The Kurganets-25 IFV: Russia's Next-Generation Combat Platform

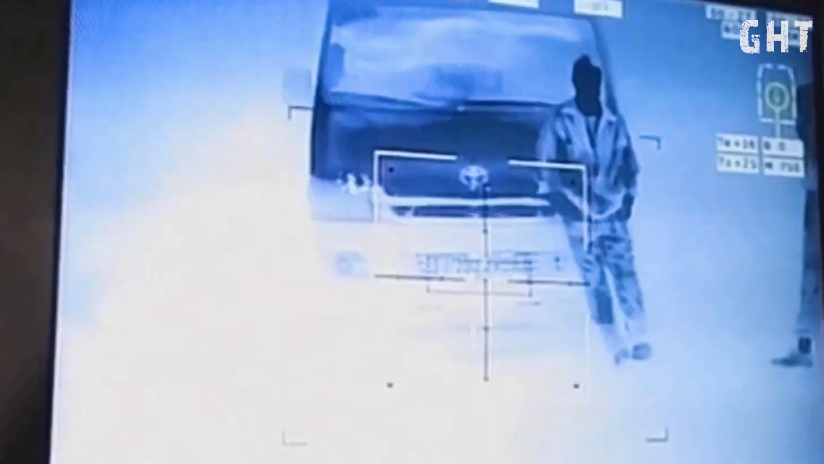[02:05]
This system can automatically detect and track targets, significantly improving first-hit probability. The gunner operates through a high-resolution digital sight system with thermal imaging capability,
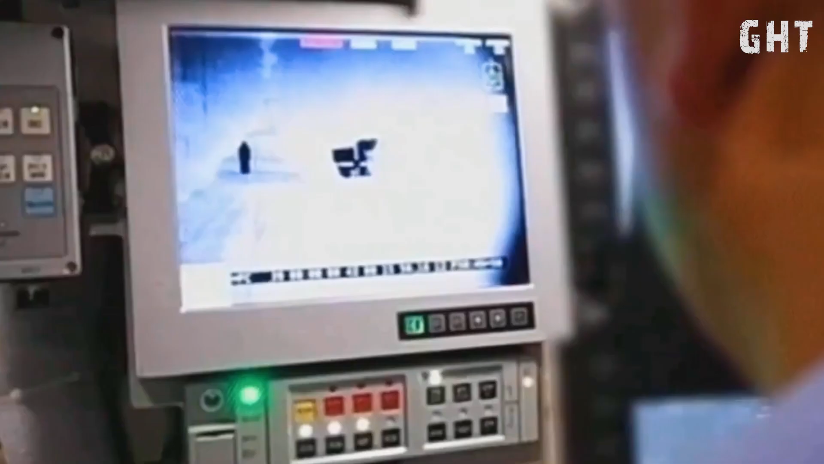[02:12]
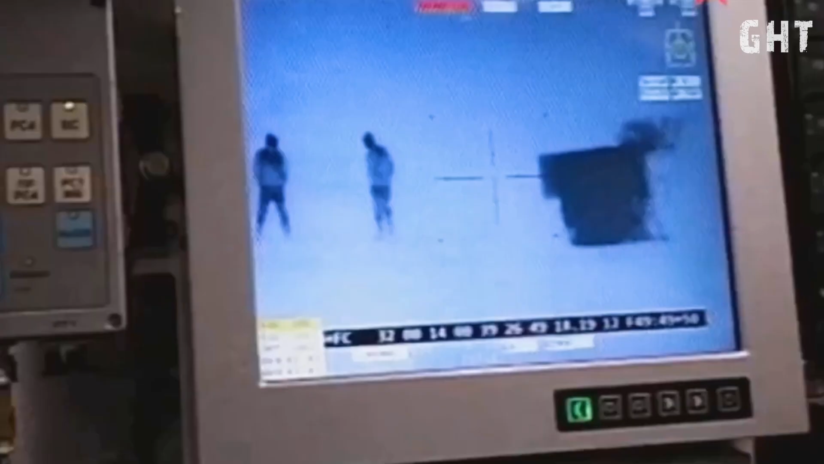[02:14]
allowing effective engagement in all weather conditions and at night.